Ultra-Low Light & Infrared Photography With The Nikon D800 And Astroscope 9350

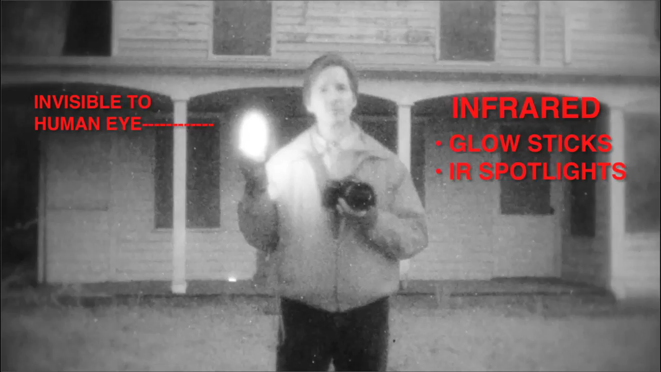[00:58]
Let's take a closer look at how this device works, how easy it is to attach to your camera, and then at some of the settings you can make to optimize the results.
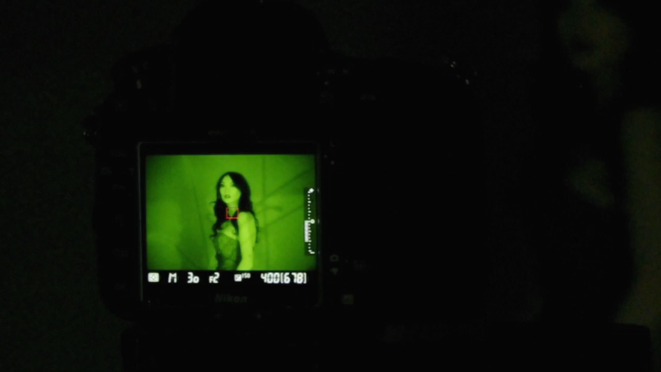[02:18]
But as an option, you can set the D800 to monochrome picture style so that still photos or videos are captured in black and white.
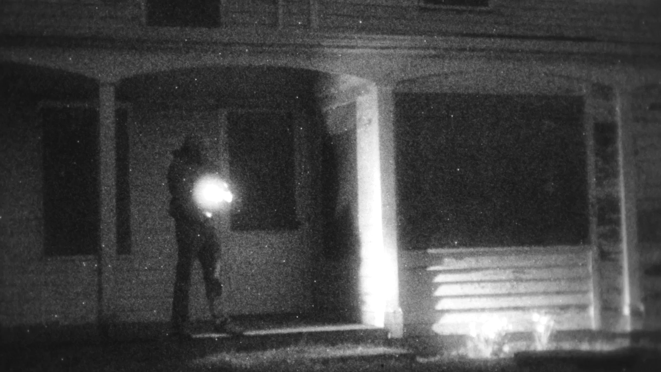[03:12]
In addition, the Astroscope's automatic brightness control and bright source protection features quickly adjust voltages in order to maintain an optimum image in changing lighting conditions.
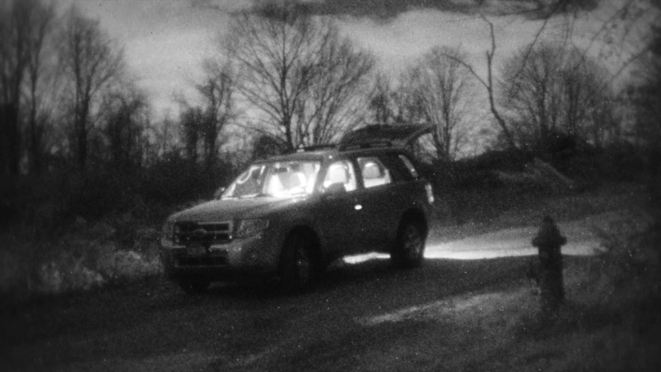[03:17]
Note how you can still see details within the car interior, which would otherwise be blown out.
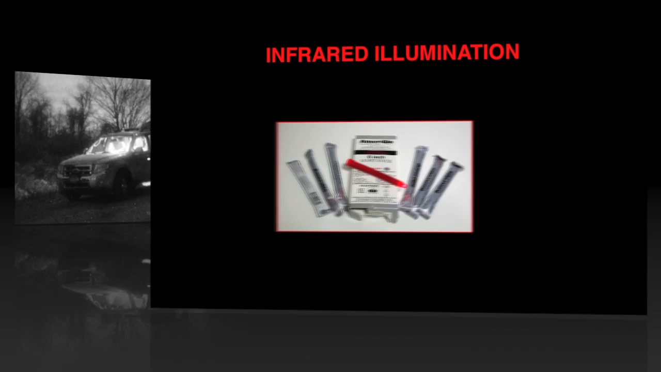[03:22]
The Astroscope is also sensitive to the invisible near-infrared spectrum. Thus, you can illuminate a scene with invisible IR sources, including glow sticks and IR spotlights.
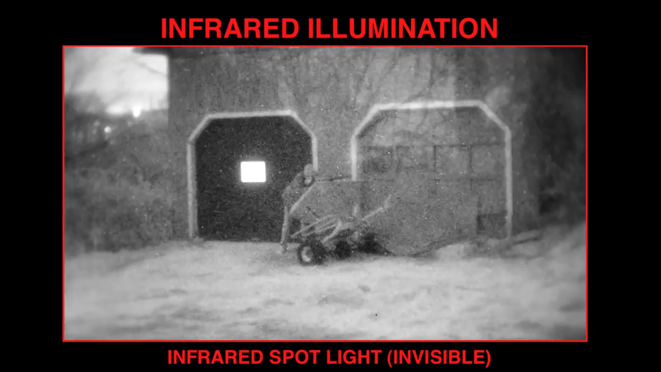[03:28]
Because of the powerful Gen 3 intensification of the Astroscope,
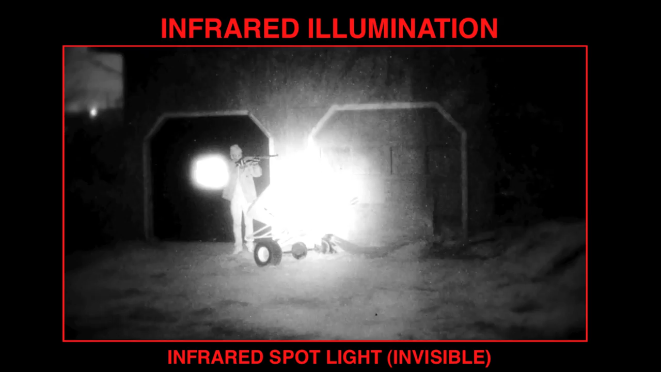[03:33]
even low-powered IR lights can help illuminate a subject at a distance without alerting them to your presence.
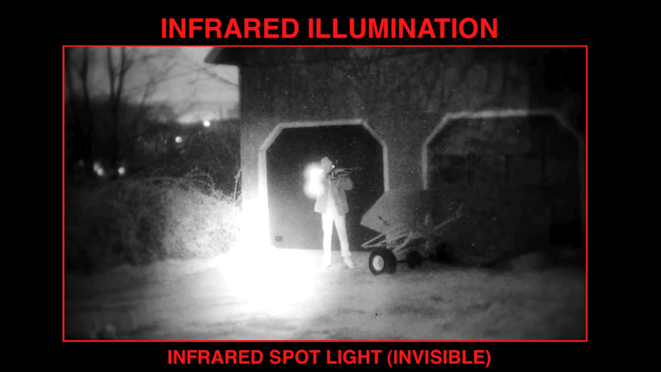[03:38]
The near-infrared sensitivity of the Astroscope also opens up a creative use for
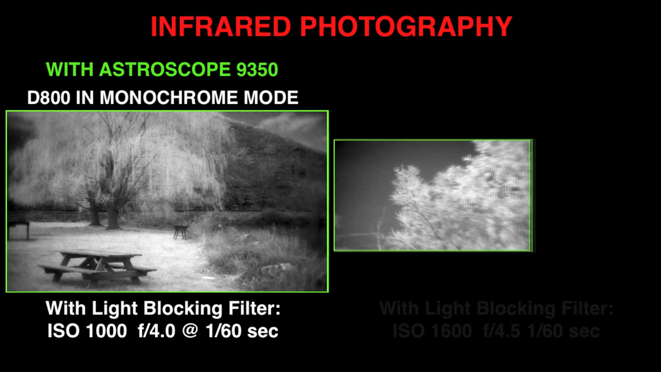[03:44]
photographers interested in shooting daytime and nighttime infrared photos and videos.